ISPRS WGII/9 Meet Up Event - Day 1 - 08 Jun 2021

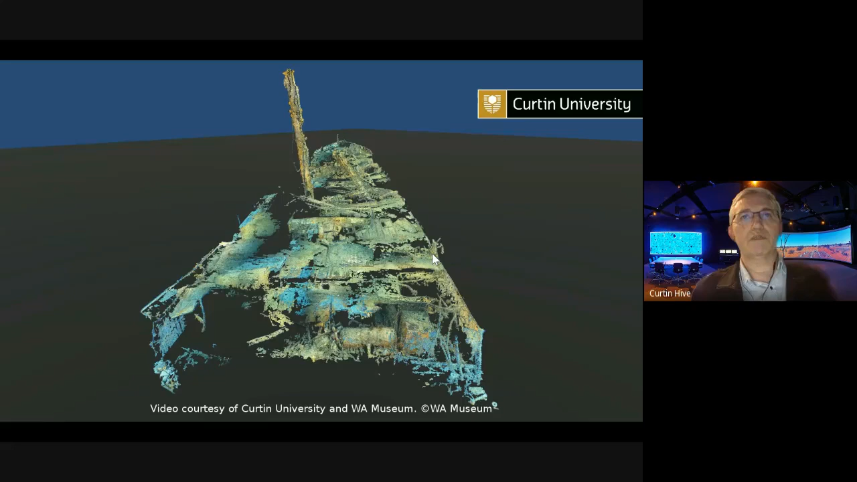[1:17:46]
results of this this is just a point cloud so it's an intermediate uh stage of the processing but
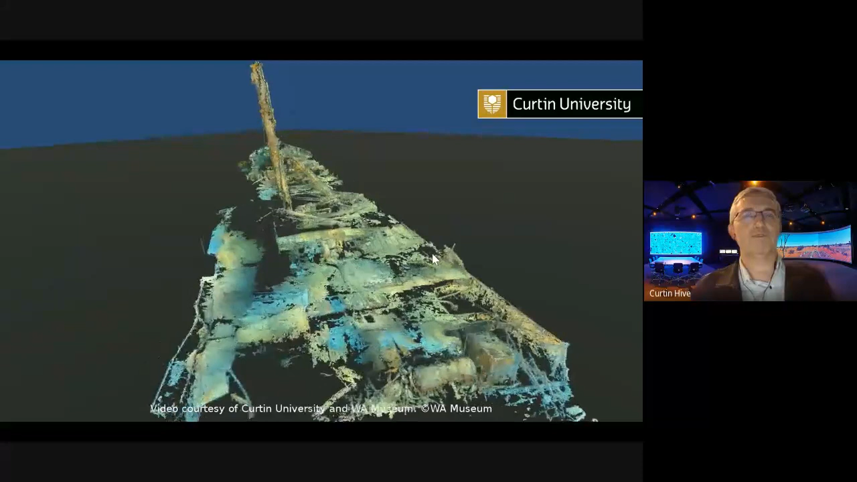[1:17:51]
this is the superstructure of the cormoran um it's about 45 percent of
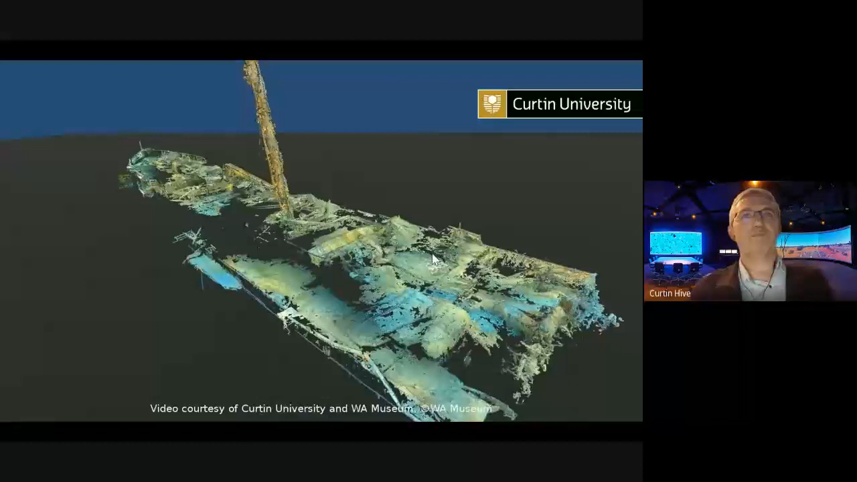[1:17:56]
the wreck was remaining after a large explosion of its um store of sea mines
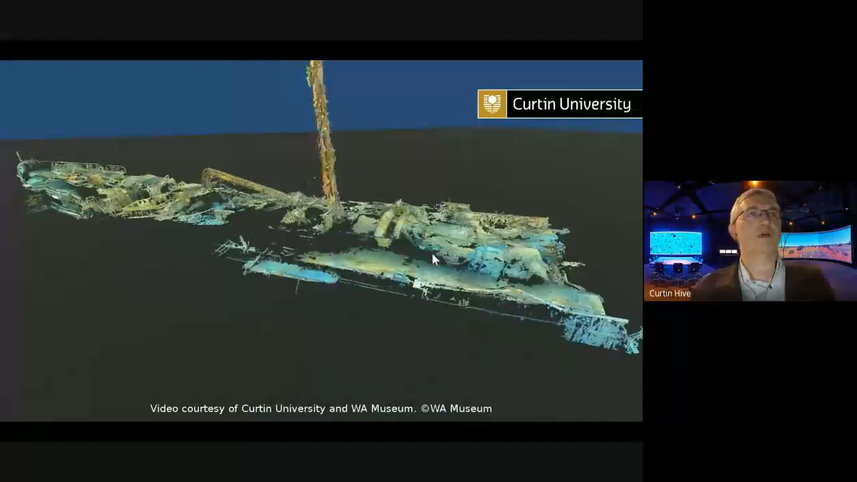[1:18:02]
and this has been developed from about 50 000 images so as as i mentioned this is just um uh an intermediate stage of the processing and after this we'll have to do the meshing and
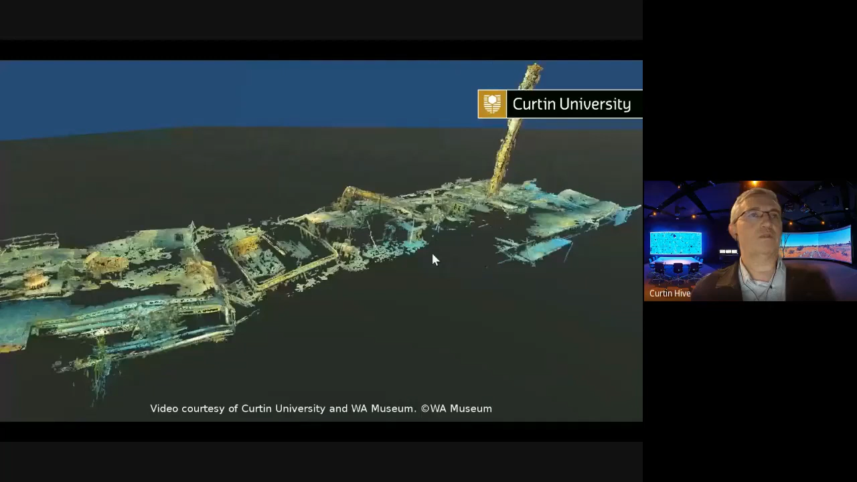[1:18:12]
the texturing as well but this is the first chance we've had to see um such a large portion of this particular wreck all as one object and it's uh certainly a fascinating
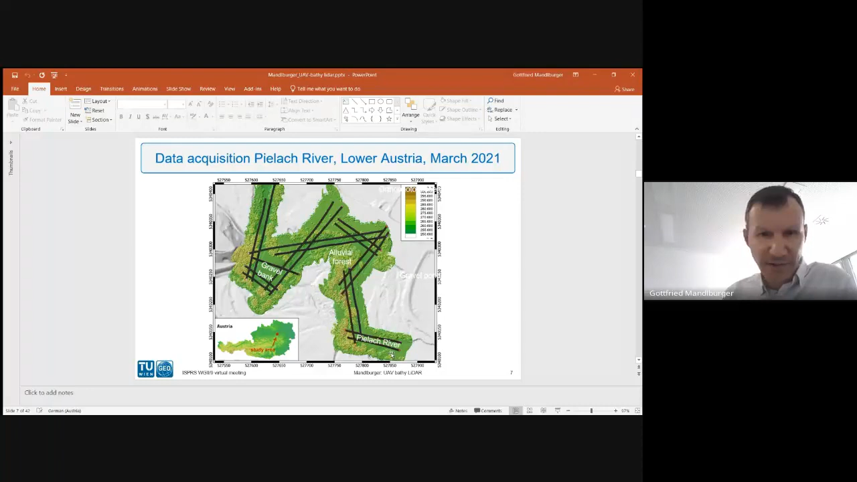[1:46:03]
uh we had uh 17 uh all in all 17 flight strips here on the uh pilaf river which is a pre-alpine gravel a bad river the right-hand tributary of the danube meandering river as you can see here and uh here follow a couple of slides with the let's see uh
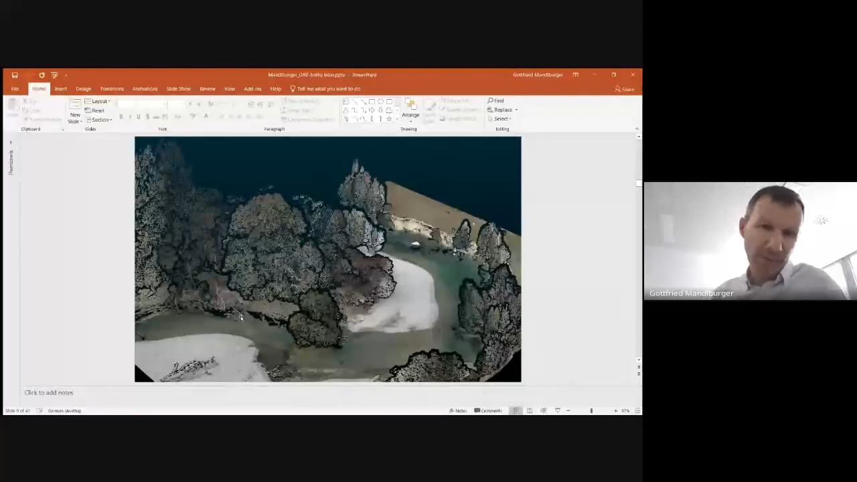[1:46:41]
of the vegetation below as well as under uh the water table so the submerged part this is the slide which shows the
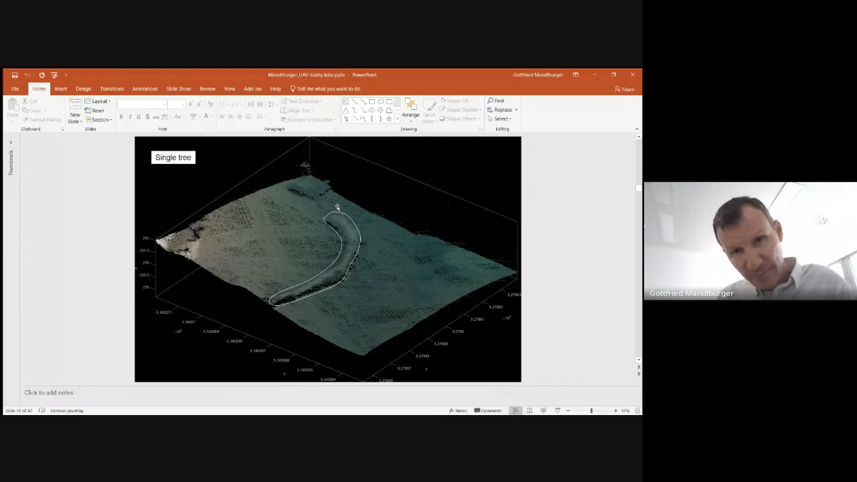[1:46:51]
uh which shows a single stem a single submerged stem so we can clearly identify the underwater vegetation here in uh this uh in this bathymetric point cloud and here at a second example
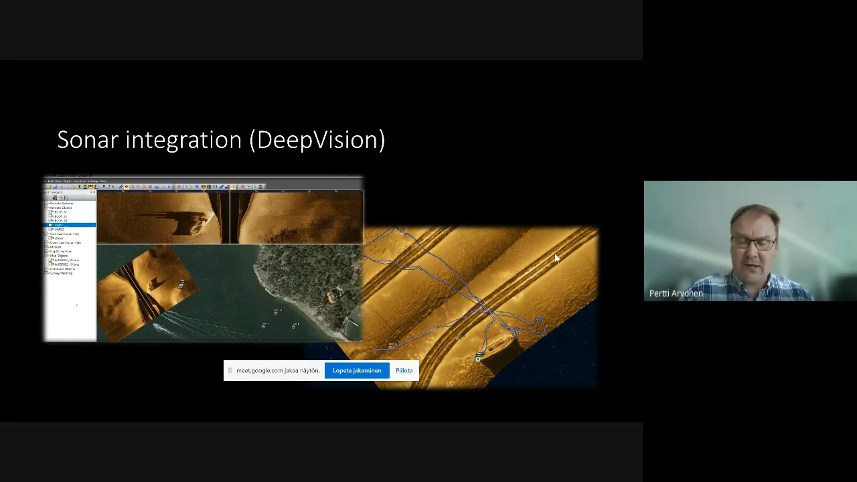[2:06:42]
rov right away to your findings and follow the rov or divers above the the mosaic of the of the sonar view and the specialty of the system is that we we can send the data down to to the diver as well so we have connection for example this altar tablet where is a samsung android tablet inside and you can see on the right hand side there is sort of mosaic the the picture of the kripshunden in sweden lund university have a system already and and you can navigate and and travel above the the model